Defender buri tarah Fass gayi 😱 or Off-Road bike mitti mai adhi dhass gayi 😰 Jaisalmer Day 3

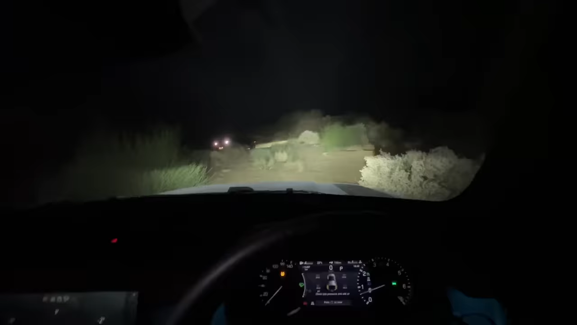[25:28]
और टाइम आपको बताऊँ, 6:48, एकदम अंधेरा हो रहा है बाहर, कुछ नज़र नहीं आ रहा।
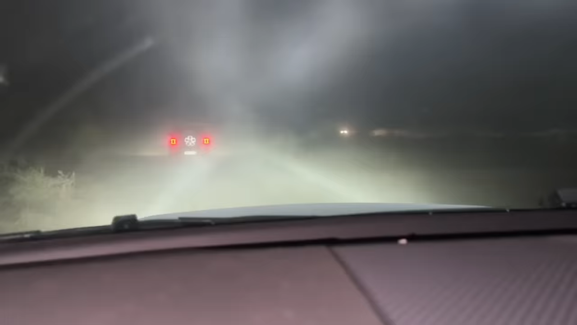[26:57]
सब कुछ धुआं धुआं कर दिया है, मेरे को लग रहा है वो सामने रोड है।
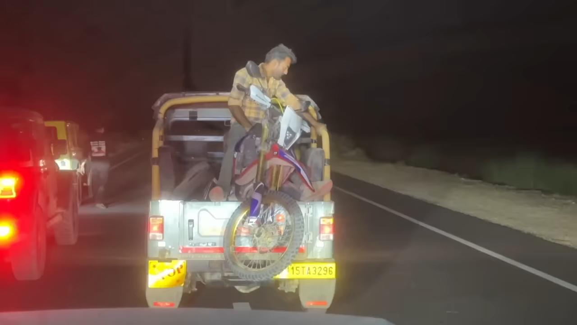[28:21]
ये देखो भाई कहाँ बैठ के जा रहा है, और शीशा हमारा इतना गंदा हो रहा है ना, थोड़ा मार लू के पानी।
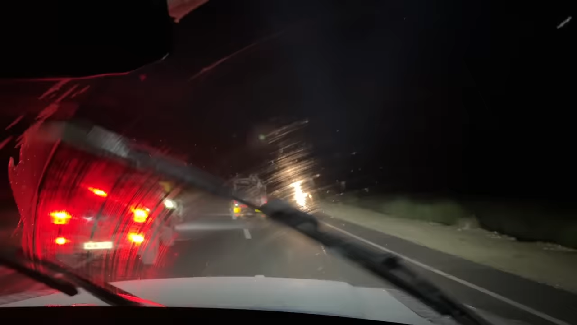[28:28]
ओए क्या ही मिट्टी निकली है, कीचड़ कीचड़ हो गया, हमने सूखी मिट्टी का कीचड़ बनाया।
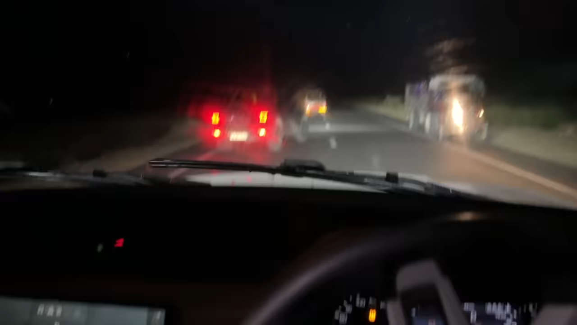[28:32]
अभी अपनी स्पीड भी ना स्लो ही रख रहे हैं, 50 से नीचे, क्योंकि टायर में हवा कम है।
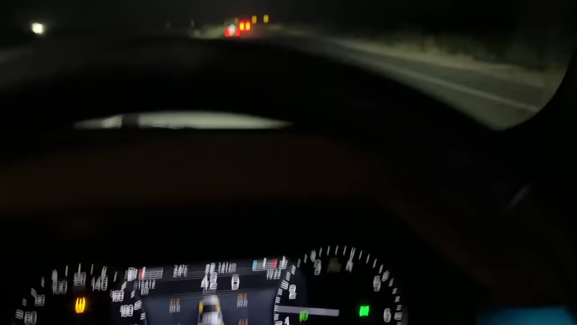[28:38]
यहाँ से 10 किलोमीटर दूर पंप है, हवा डलवा के आगे निकलेंगे।